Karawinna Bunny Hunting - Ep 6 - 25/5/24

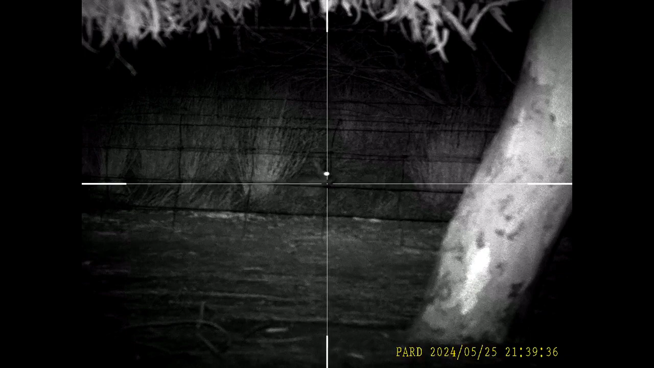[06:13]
Right there. There's. So, that is, in theory, 9 metres, 59 metres away.
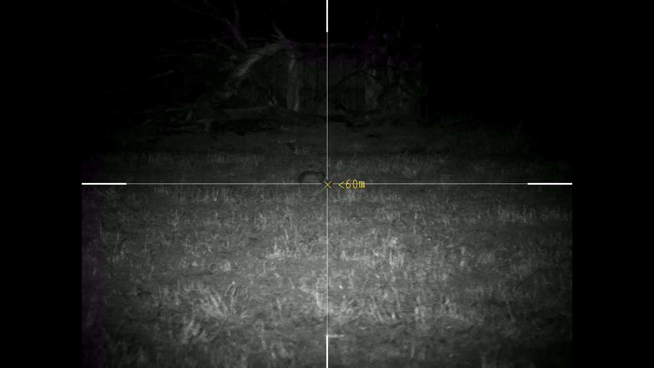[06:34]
60 metres.
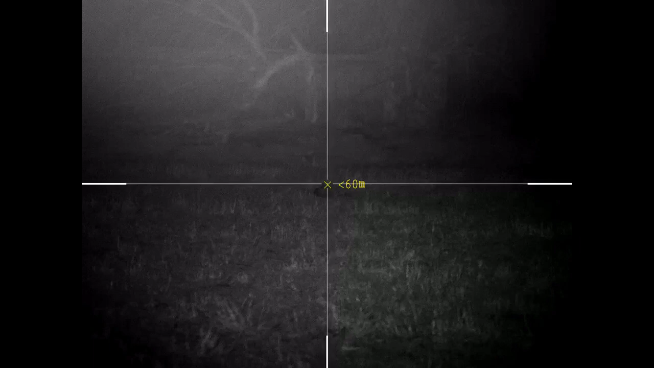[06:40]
And get a.
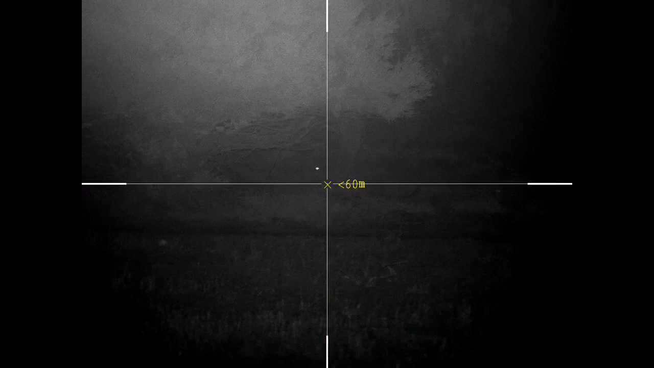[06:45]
And he's behind the tree and he's in front.
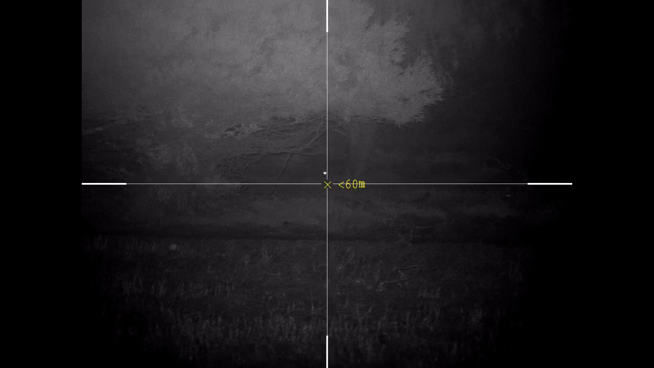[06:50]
Oh, now he's behind the tree. Oh, now he's popped his head out again.
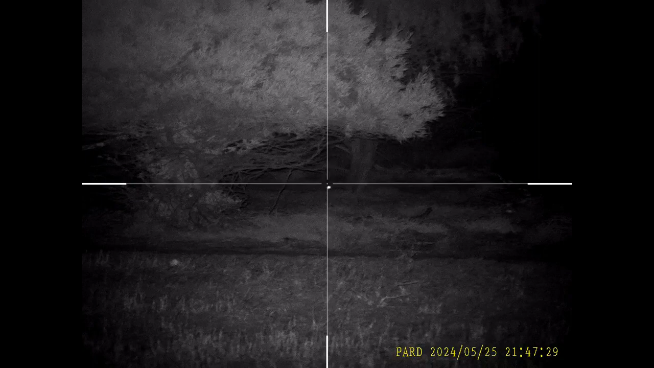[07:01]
Yep.
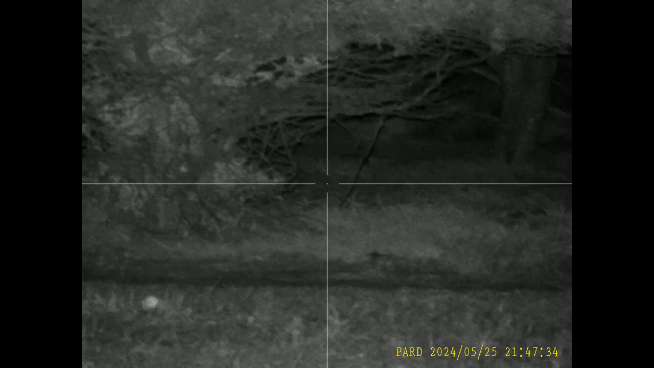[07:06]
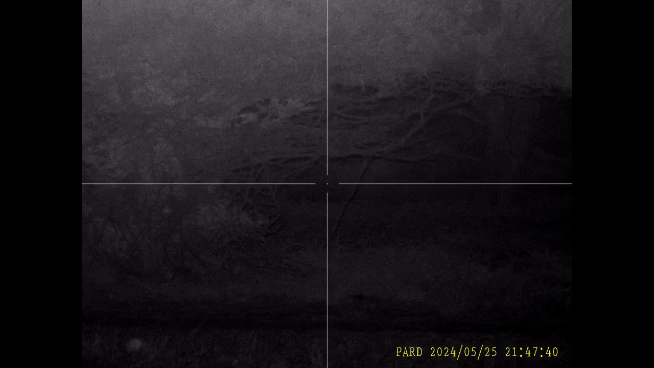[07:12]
There's actually, I don't know if you can see him in that thermal, there's two behind it. This one's running.
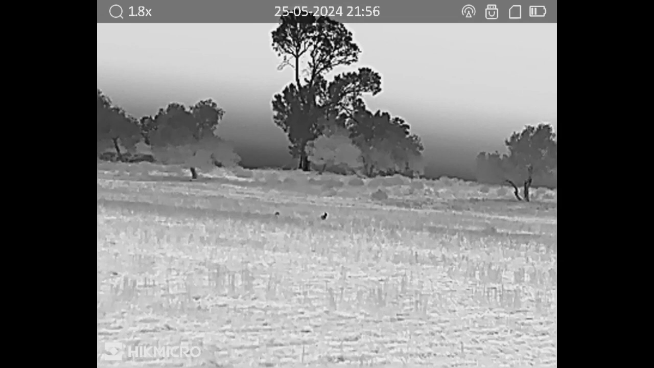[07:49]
Oh, there he is. Now he's moving. I can see his little beady eye.
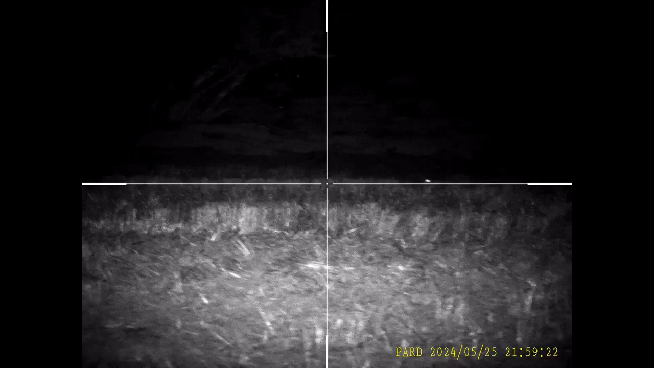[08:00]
Swinging to the left, hiding behind the stubble again. Zoom in.
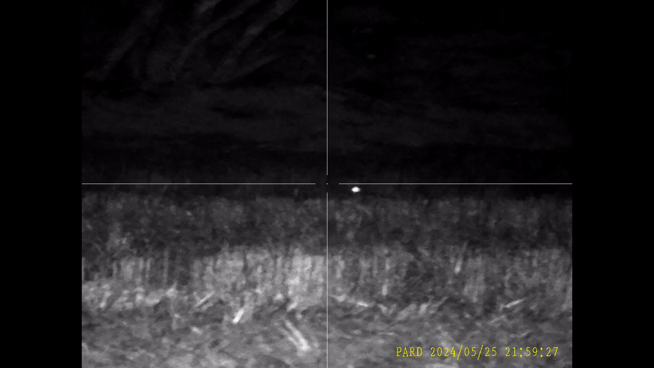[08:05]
And he's dropped his head.
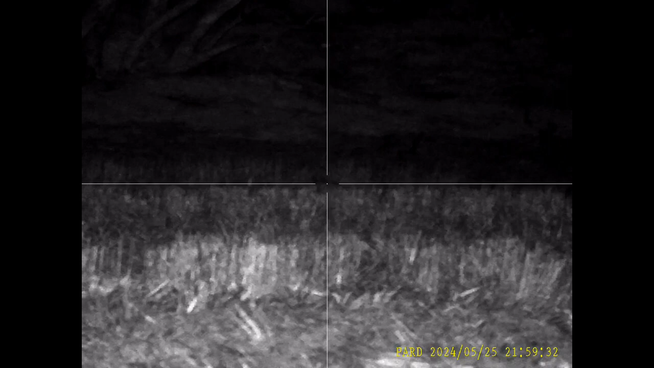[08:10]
No, there he goes.
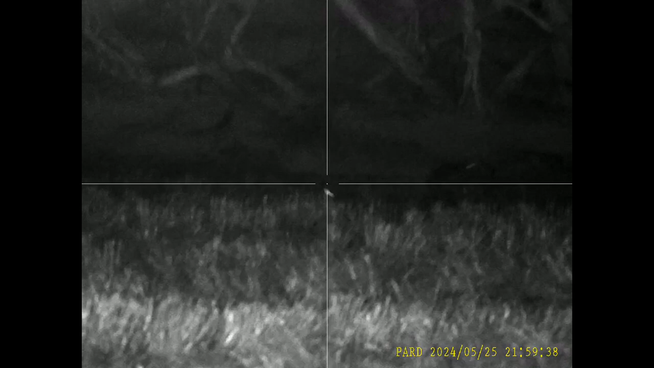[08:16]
Oh, another one bloody ran off.
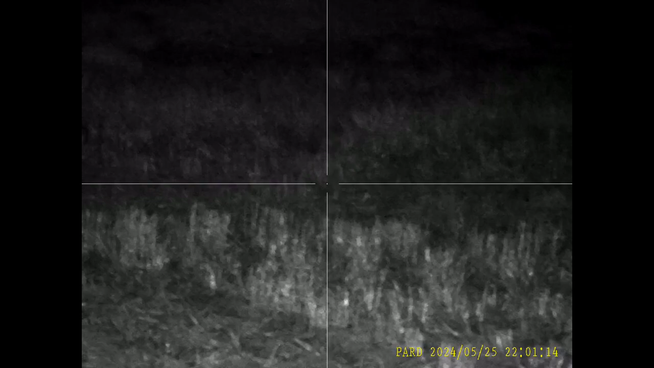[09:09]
No, I can't see him. Oh, there he is.
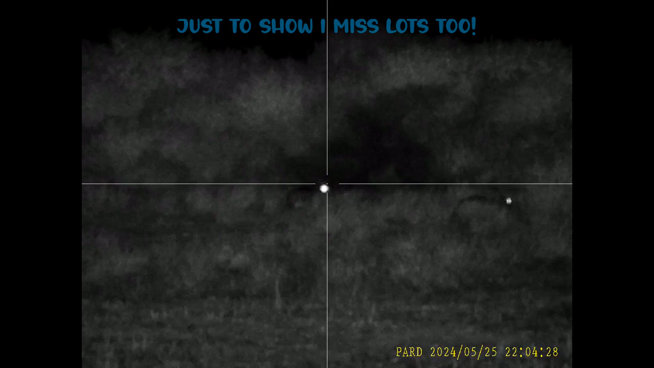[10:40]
Oh. Oh, straight in front of it, I reckon.